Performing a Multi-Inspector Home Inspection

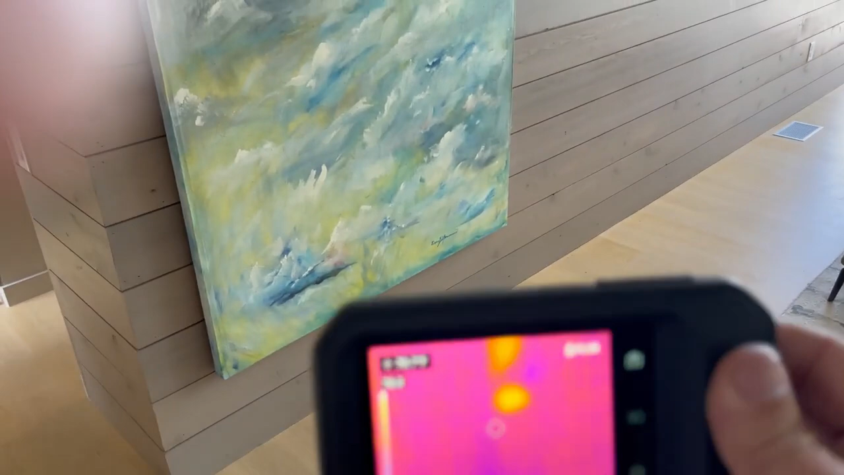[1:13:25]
So the infrared allows me to see what is going on.
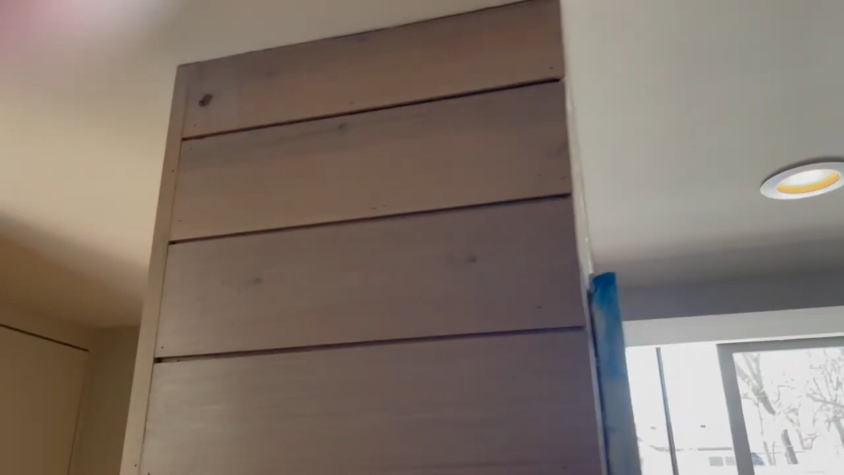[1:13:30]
And that's it. It's the wine cooler.
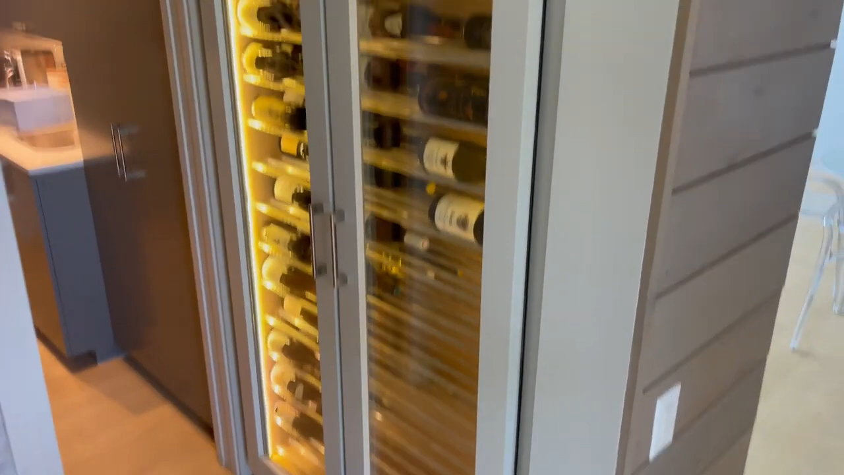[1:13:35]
So there's the heat exhaust, essentially, from the cooler.
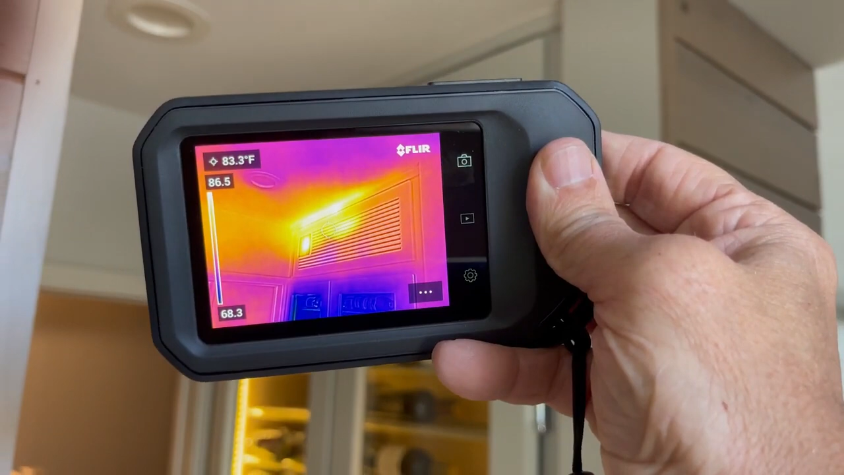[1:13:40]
On screen: spot 83.3°F
And that's what we see on the other side of the wall.
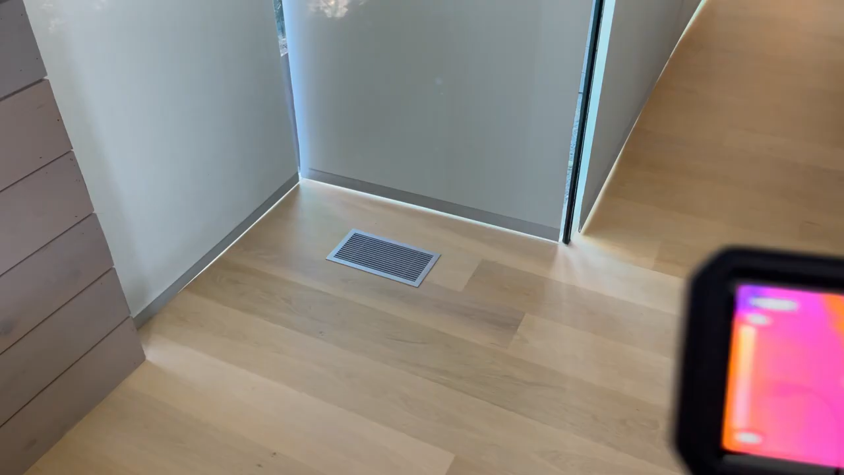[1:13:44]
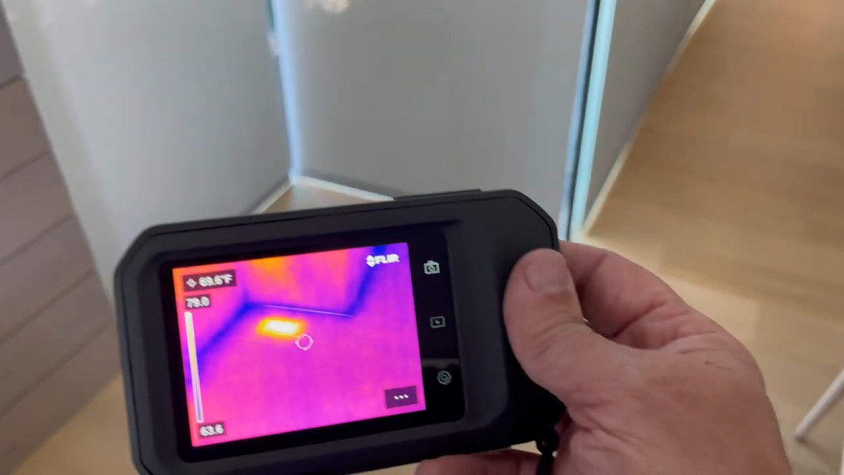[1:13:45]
Infrared allows me to quickly scan for any type of water penetration
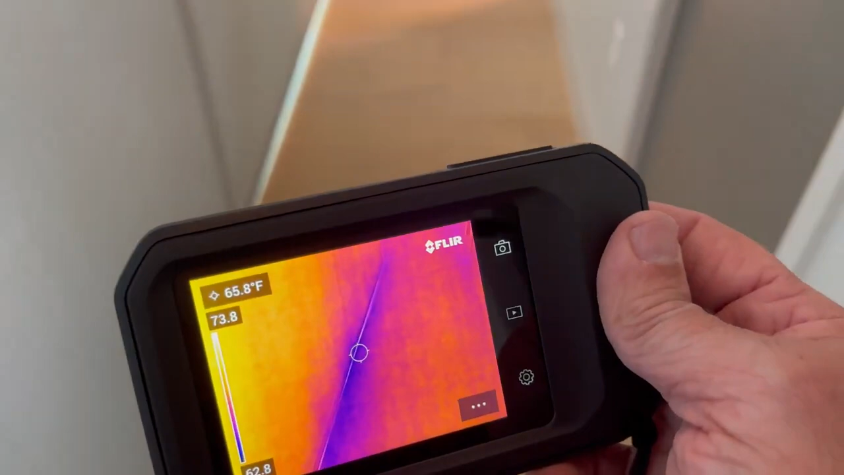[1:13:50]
On screen: spot 65.8°F
around the perimeter of the wall that I'm concerned with.
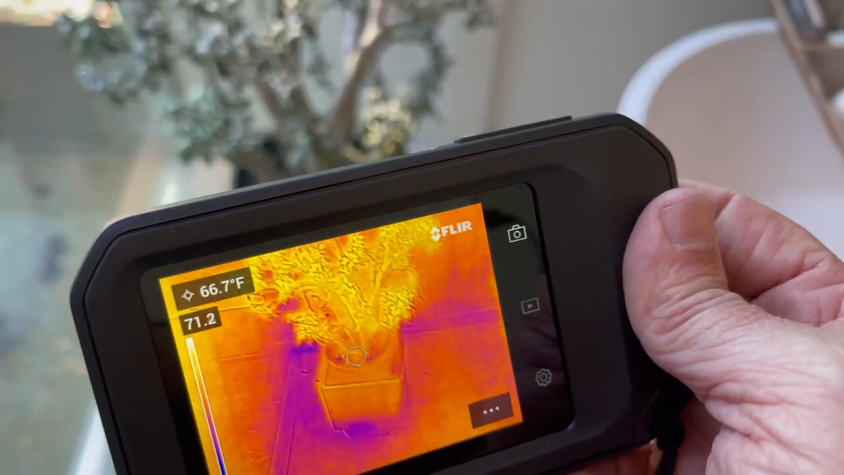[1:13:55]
On screen: spot 66.7°F
And this perimeter of the wall had a roofing drainage issue that was spilling next to the foundation.
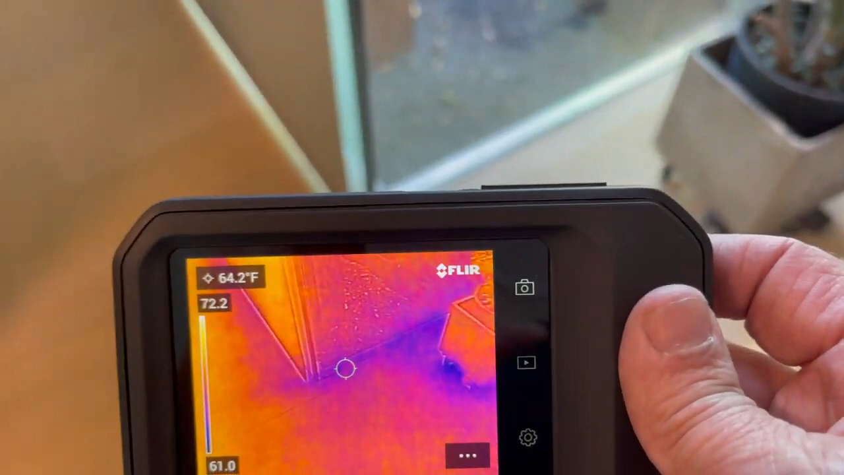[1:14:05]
On screen: spot 64.2°F
And we had a little flashing area of concern on the outside. And this allows me to quickly scan to
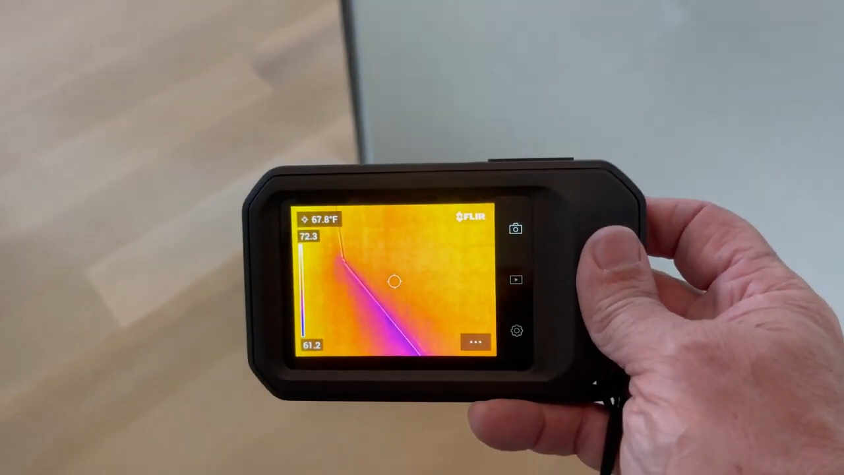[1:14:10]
On screen: spot 67.8°F
see if there's any kind of indication of moisture intrusion.
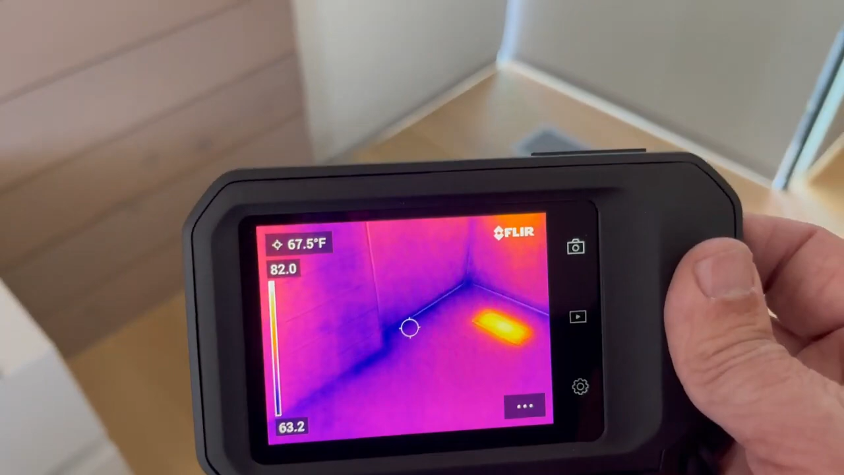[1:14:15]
On screen: spot 67.5°F
And I just don't see any.
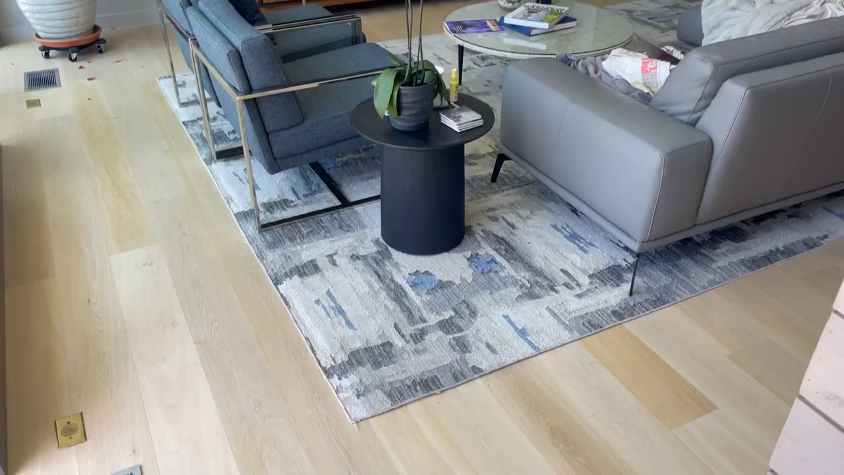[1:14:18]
And looking at the floor looks normal. But using the infrared camera, I can see some anomalies.
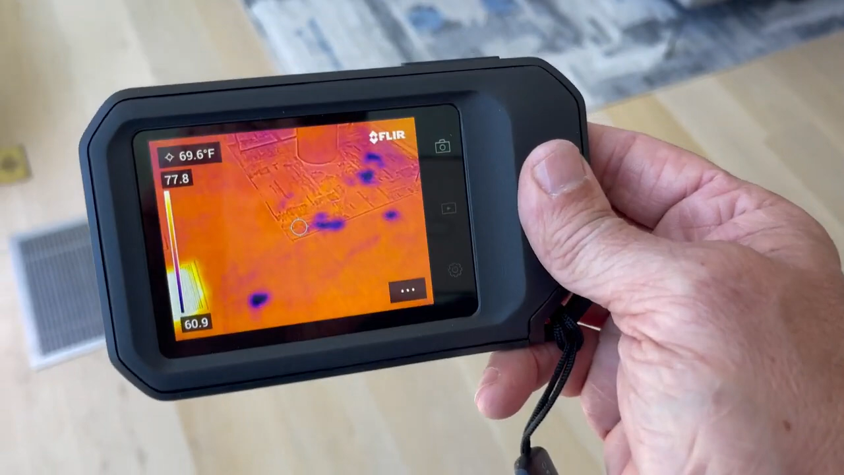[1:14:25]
On screen: spot 69.6°F
And the cool marks, the blue marks,
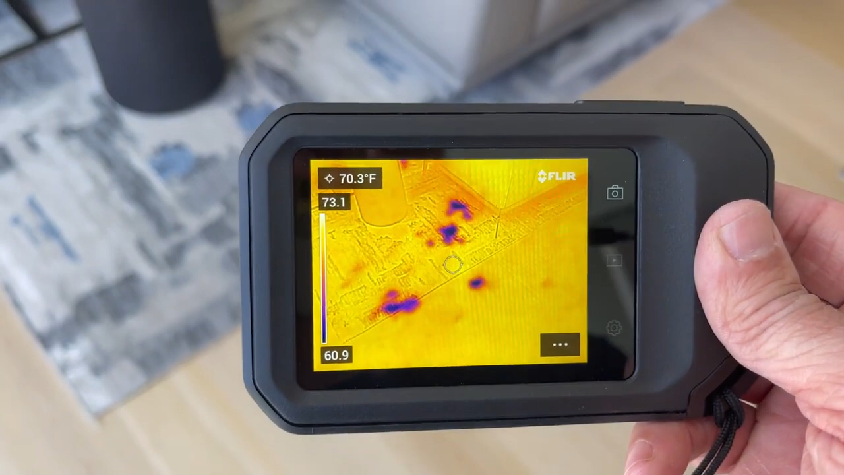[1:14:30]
On screen: spot 70.3°F
are really just from people coming in to the house from the pool area.